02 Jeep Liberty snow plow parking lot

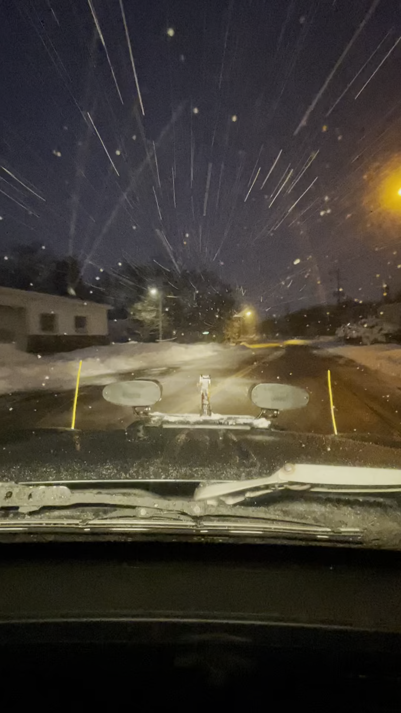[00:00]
right. Has not yet been plowed. We've got about a foot and a half here in Burlington.
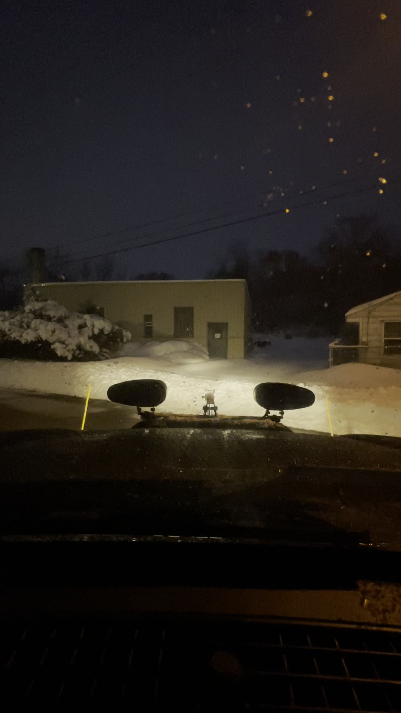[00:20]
This is good old Burlington Machine and Tool in Burlington, Wisconsin.
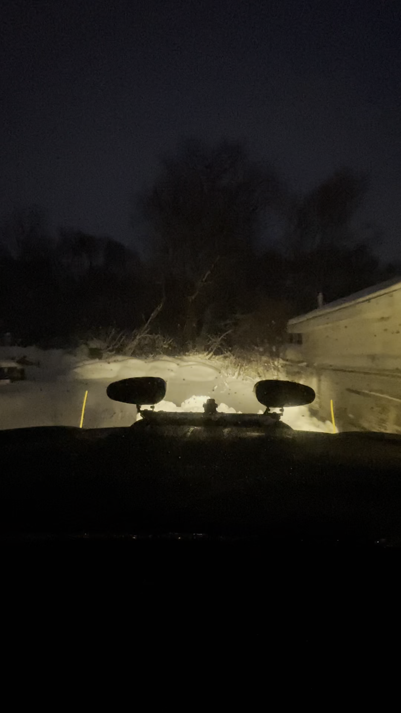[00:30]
You need machine work done, this is where you go. You do not get better. The owner is a family friend. I take care of the lot for him. He does me a solid when it comes to needing things fabricated. I'm gonna be asking him to fabricate some plates for the blade to correct the A-frame that wanted with this lift kit,
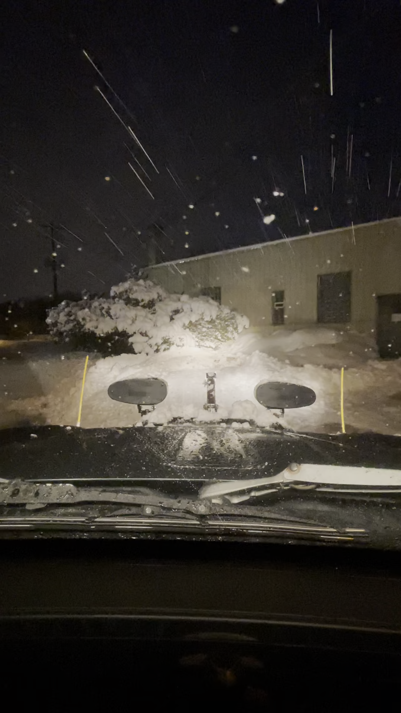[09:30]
I'm gonna move this whole pile back. That pile has been there for a week and a half, so it is going to be tougher for me to move.